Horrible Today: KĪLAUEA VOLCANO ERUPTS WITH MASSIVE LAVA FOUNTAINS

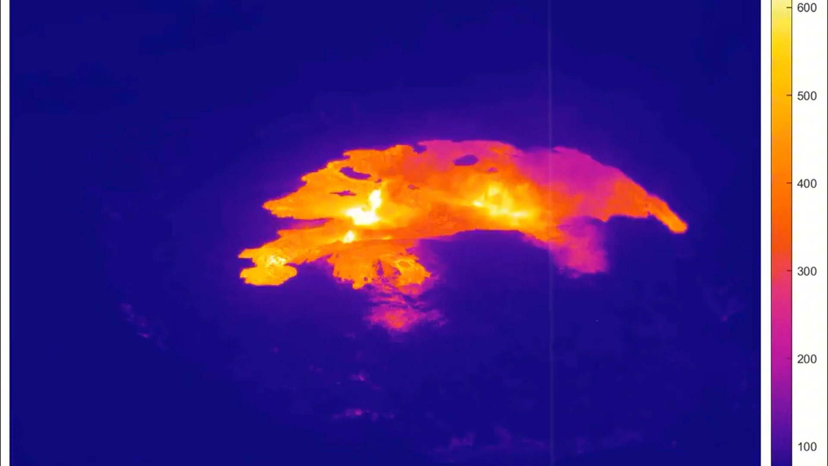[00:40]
Overnight thermal cameras and satellite data confirm the development of multiple fissure vents along the inner crater floor,
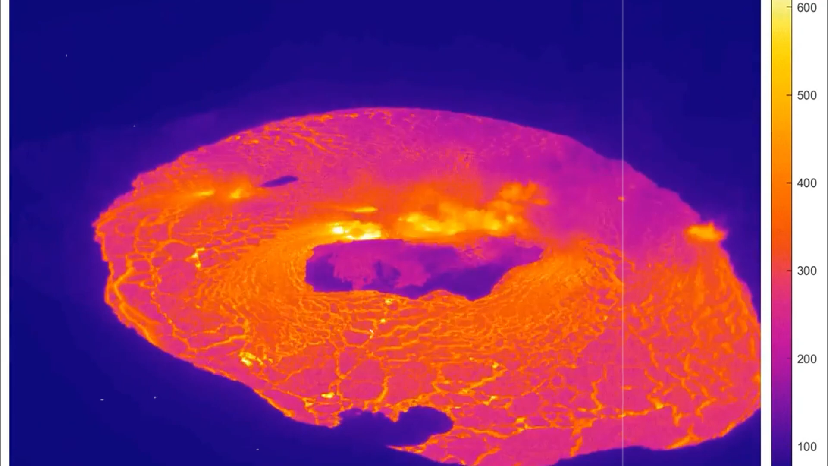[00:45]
each spewing lava into a growing lake of fire.